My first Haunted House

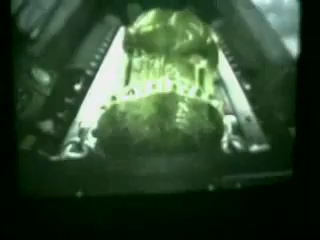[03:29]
And it gives me a real cheap rear projection system. Let's go to the other side and look. Here it is on the other side. The tablecloth basically acts as my projection screen.
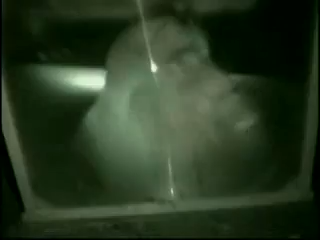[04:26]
We'll look at that here in a second. And here is the mask on the motorized base.
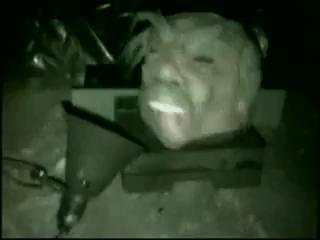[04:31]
There's the lamp with an orange bulb in it.
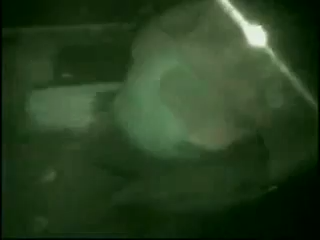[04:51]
And it turns the orange light on and off as the sound gets loud and soft. You can see the great magnifying effect that the Fresnel lens has on the mask. Especially when you walk up close to it. You just really can't tell what it is.
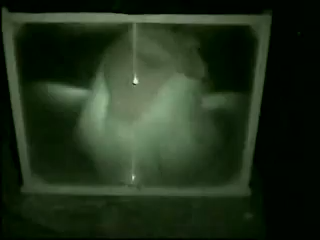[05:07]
And with the flashing light it works really good. Especially for the younger kids.
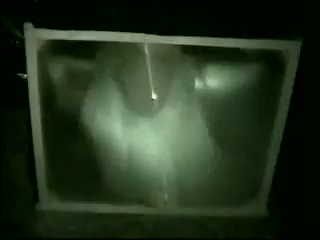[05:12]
And here's an overall outside shot of the haunted house. Inside my double car garage.